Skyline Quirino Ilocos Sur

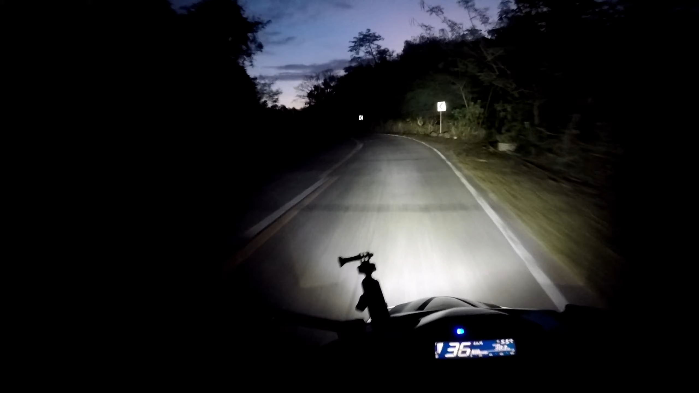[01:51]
kailangan ko mag-on ng auxiliary lights kasi hindi ko kabisado ang lugar dito.
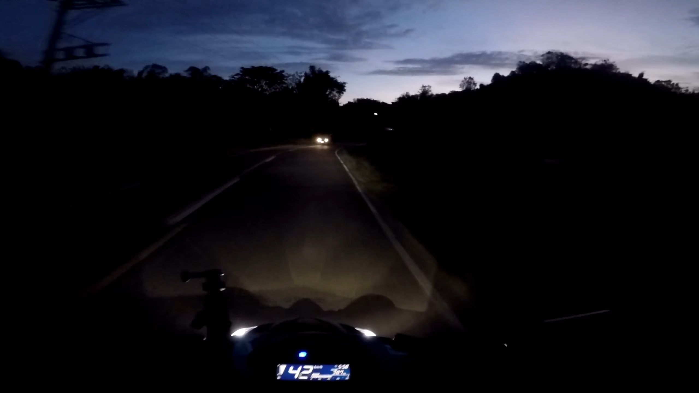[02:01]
Ayun, Lidlida, Ilocos Sur. Siguro pupunta din sa skyline yung dalawa doon. Tignan natin, makisabay tayo kina Pops. Mukhang ito na yung start ng mga pahon ha.